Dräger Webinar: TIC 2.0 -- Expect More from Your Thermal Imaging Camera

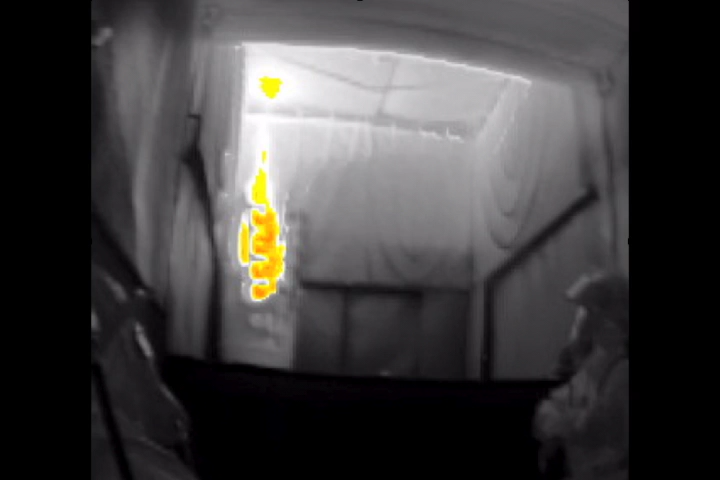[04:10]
In this picture, it would be the fire itself. Thermal imaging is not like x-ray. It does not see through walls and objects. What the TIC will do, as shown in this slide,
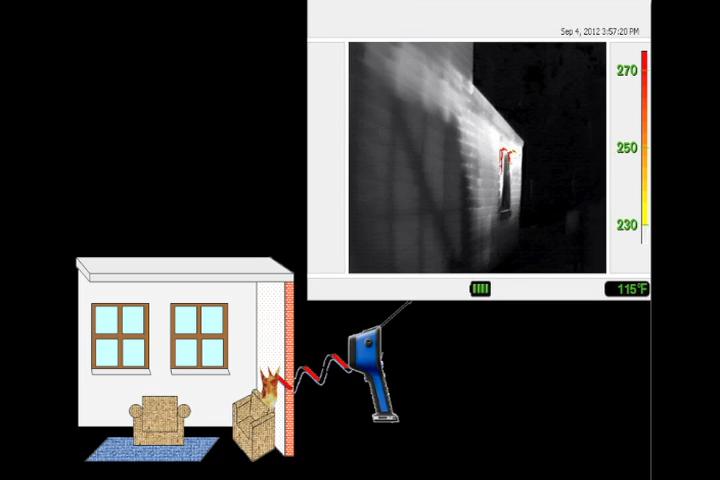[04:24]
On screen: spot 115°F
is it will see the heat footprint on the exterior side of the wall due to the heat being generated from the fire burning on the inside. The heat from the fire is absorbing into the outside wall itself, creating infrared radiation that can be then detected by the TIC.
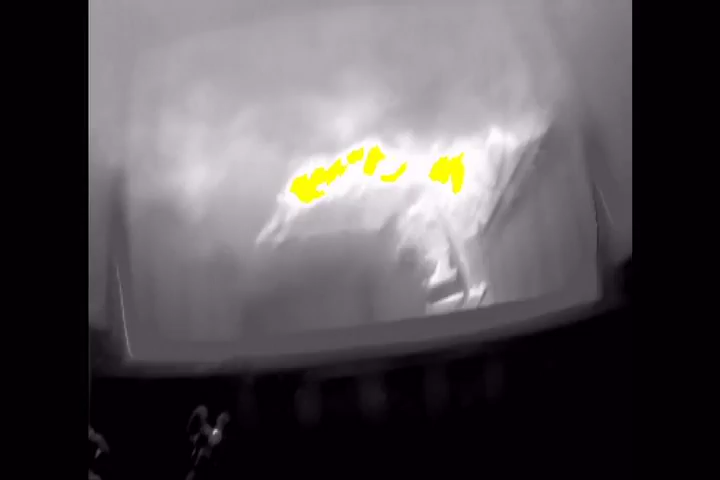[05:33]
Interpreting this can be very effective in locating the fire and allowing a safer, quicker extinguishment. Let's talk about high and low contrast. Low contrast. The room being shown is at ambient temperature or low contrast.
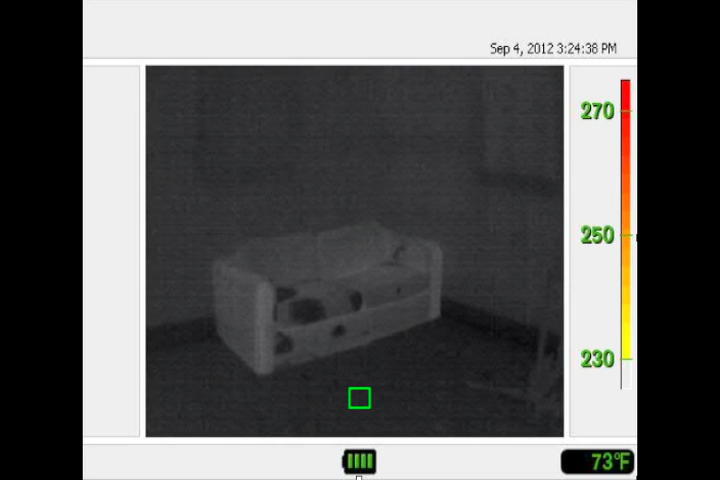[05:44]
All the objects are close to the same temperature, so the detail will not be as clear. You can see the subtle temperature differences when you look at the couch.
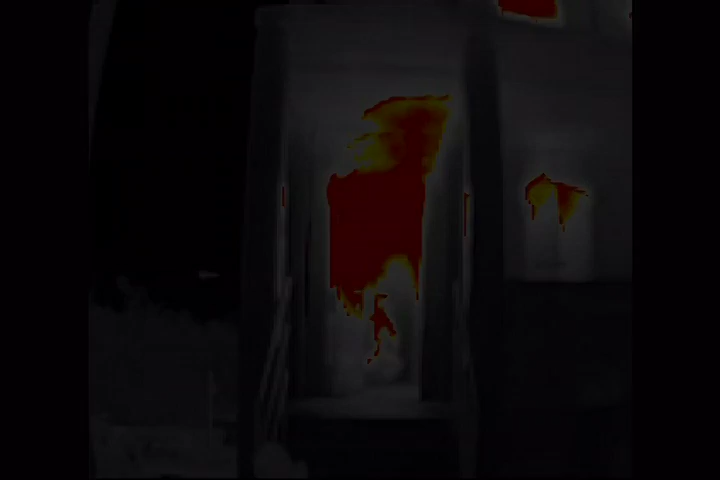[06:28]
This helps the firefighter identify that the camera has gone into a low sensitivity or high contrast mode. Please note that there are now cameras on the market that will not have this shift or change that can be seen in the display.
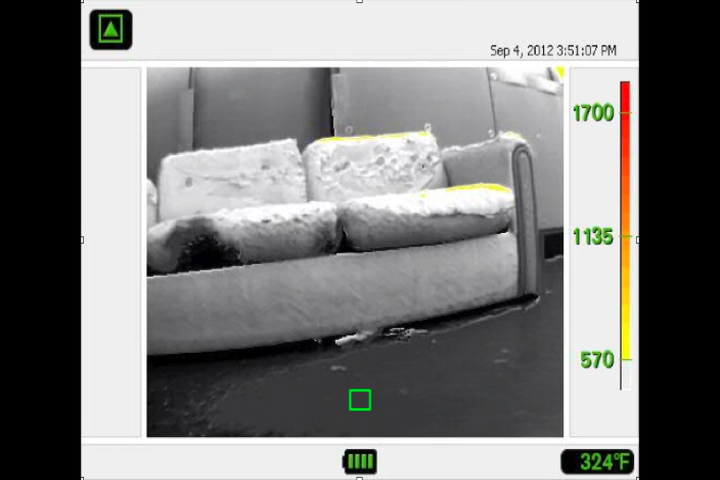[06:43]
On screen: spot 324°F
That is why it is important to see an icon that will tell the firefighter that the camera has now advanced into the next dynamic range, which will look like the standardized symbol noted in the picture.
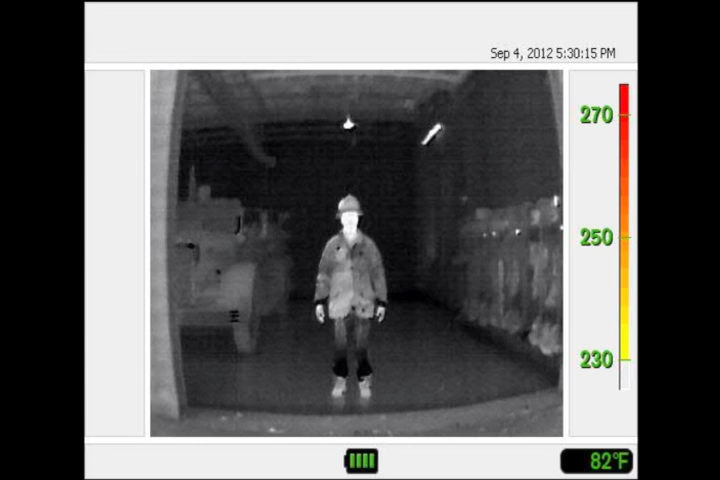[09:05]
On screen: spot 82°F
One shows a firefighter clearly seen inside the bay area of the fire station.
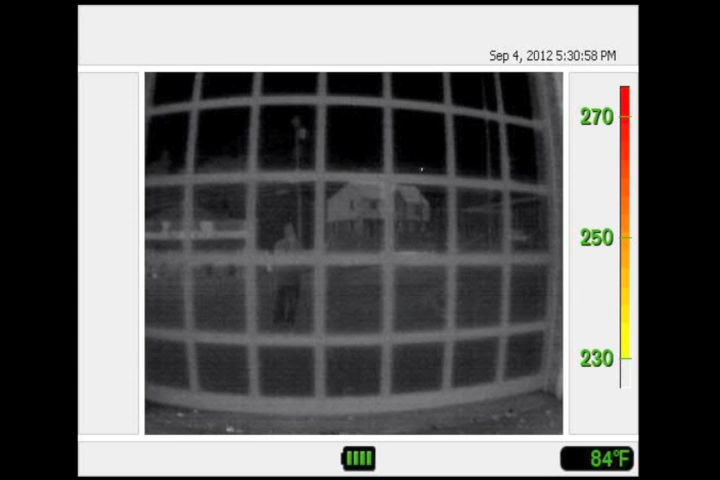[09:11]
Once we shut the glass bay door, we can see the firefighter through the glass with our own eyes, but will not be able to see him through the thermal imaging camera. That person you see in the image is not the firefighter in front of you, but the photographer's reflection. This, too, can happen when using a tick in a fire.
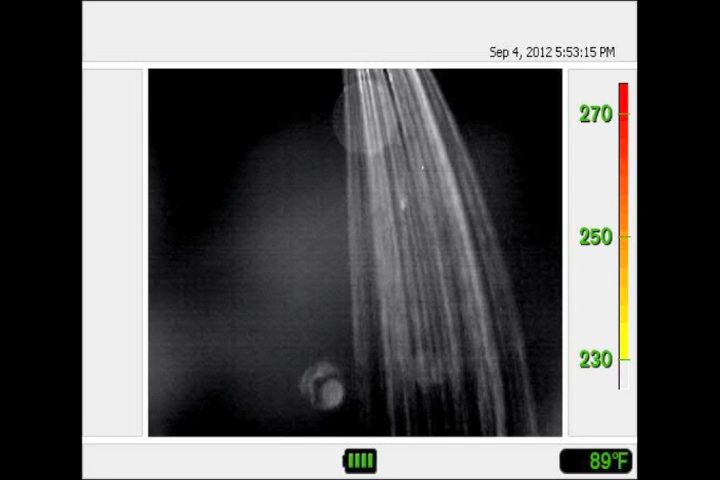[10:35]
Condensation on the tick's lens, as seen in the picture, can affect the image. Recognizing this problem and taking appropriate action can help alleviate this problem.
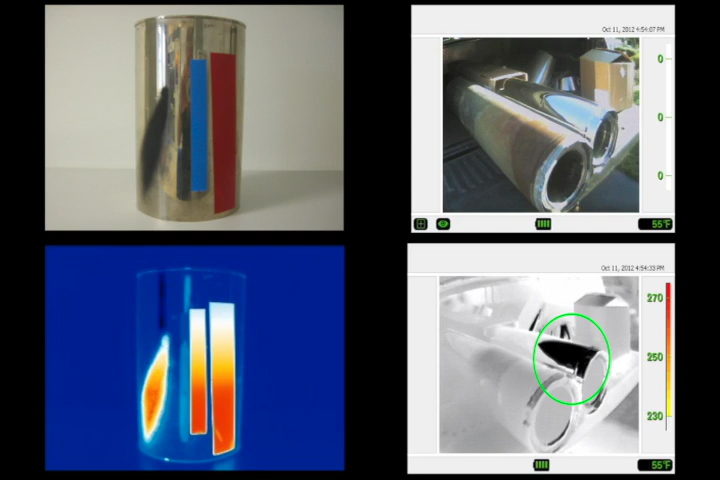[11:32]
On the slide below it, you can see where the liquid level is on the container where the can was painted and taped. However, you cannot see the liquid level on the shiny surface because it is reflecting the infrared radiation. The other two pictures on the right are showing a shiny cylinder. That black mark on the bottom right picture is not the liquid level, but is actually reflecting the sky above. Simply change your camera angle to gain a different perspective.
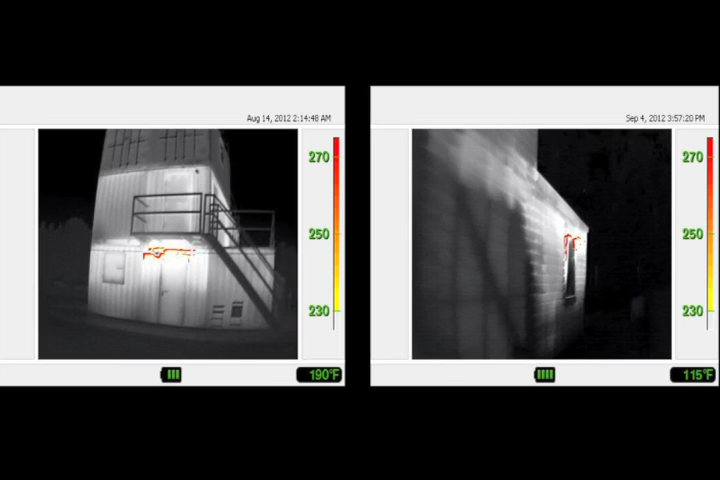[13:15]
In the right-hand picture, the fire is located in the back room. You see it now?
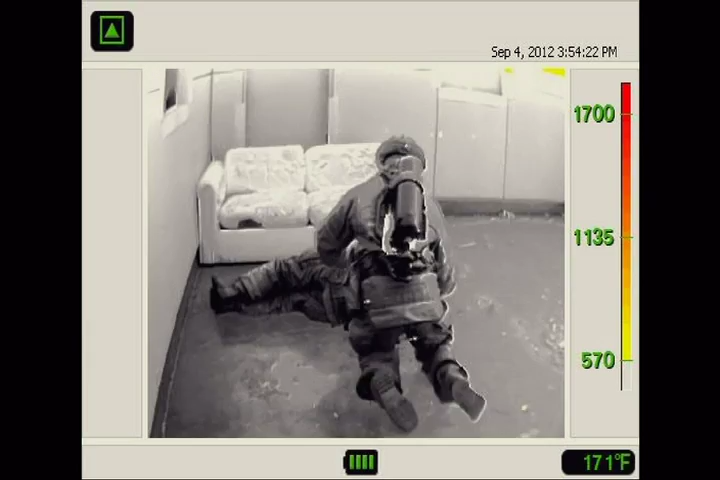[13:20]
On screen: spot 171°F
Ticks have been used in many successful victim rescues.